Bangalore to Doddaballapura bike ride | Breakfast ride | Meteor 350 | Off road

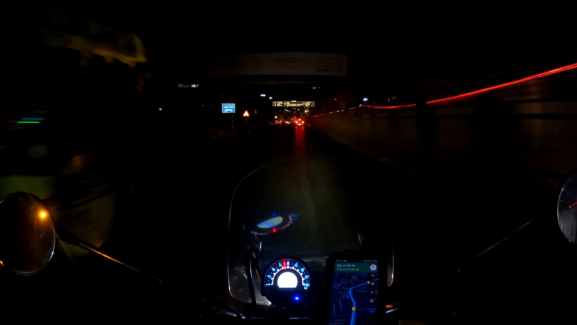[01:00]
So the plan is we will meet nearby Hebbal flyover around 5:30, 5:45 or something.
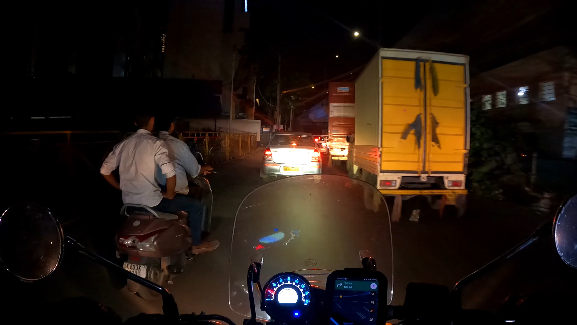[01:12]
So when I started, it was full dark, but in this much early morning, so much rush. Oh my God, I was not expecting this. I was literally thinking at least in the morning there will be no rush over here, but it is appearing that yeah,
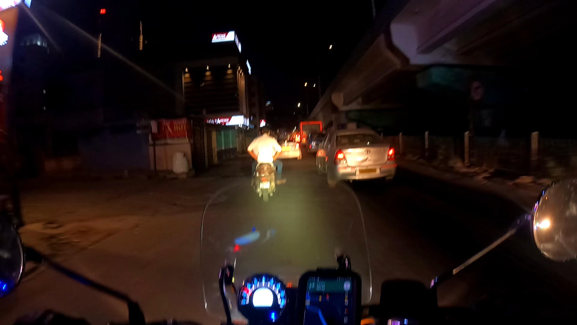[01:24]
it is night 9 or the office time. Bangalore, the traffic in Bangalore will never disappoint you. Literally, it will never disappoint you.